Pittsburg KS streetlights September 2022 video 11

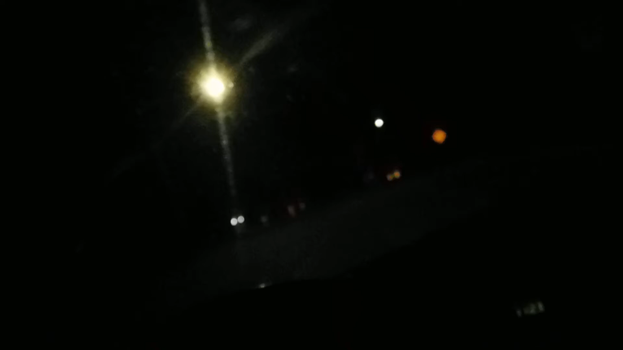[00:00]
Okay, we just passed 4th Street in Rouse. We didn't miss anything. These are just LED lights, regular ones.